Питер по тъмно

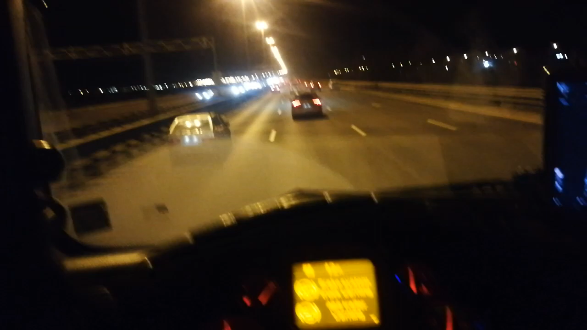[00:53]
А, не, това не кара бавно. Ама всички други карат едва. Кво става, бе? Сега се сетих. Ковидът изчезна от телевизията, нали? Сега обяснява тук как падат бомби, как такова... Всичко голям цирк.
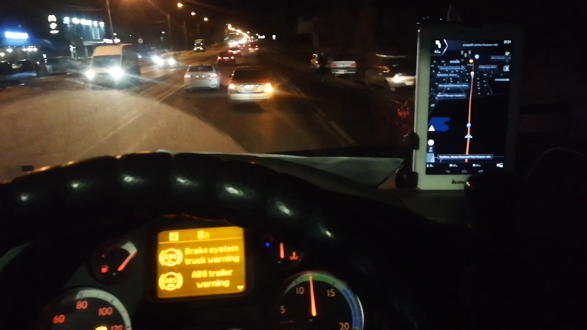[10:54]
Има бензиностанция на 150 метра, ама дали има паркинг на нея? А тук на навигацията има един шел, ама от лявата страна много по-натам. А тук...
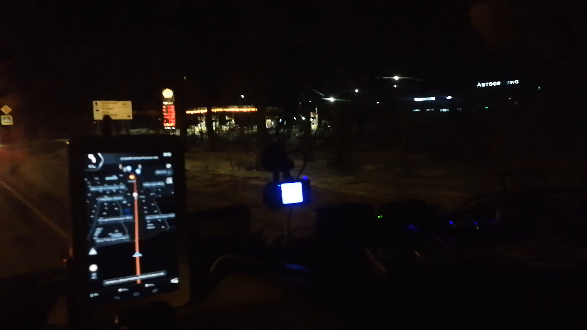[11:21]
има ли место за камиони? Не.
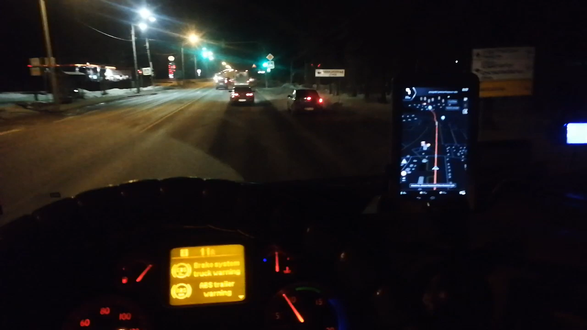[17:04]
Тук на тоя шел дали има място за паркиране? Абе всъщност да е тук, ама на сутринта па тук е непрекъсната линия.
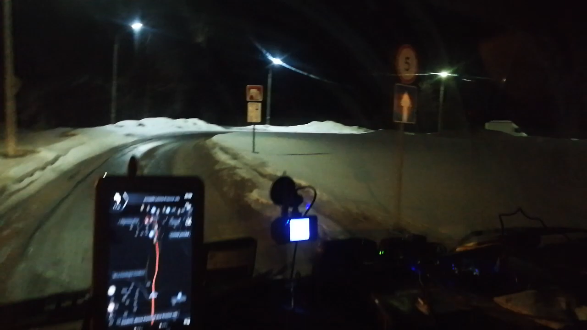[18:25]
Внимание. Нещо си. Преизчисляване на маршрута. А, и е тук има лампи. Ето тук ще спрем. 160 метра, завийте надясно.